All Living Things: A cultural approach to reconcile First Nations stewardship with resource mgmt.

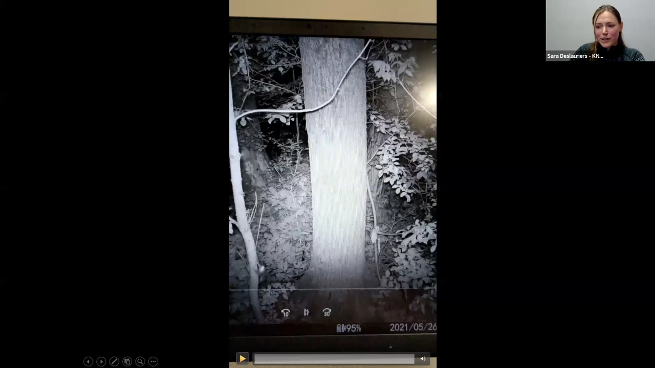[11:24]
This little video is just for the enjoyment of anyone who hasn't seen a flying squirrel hop around at night in night vision.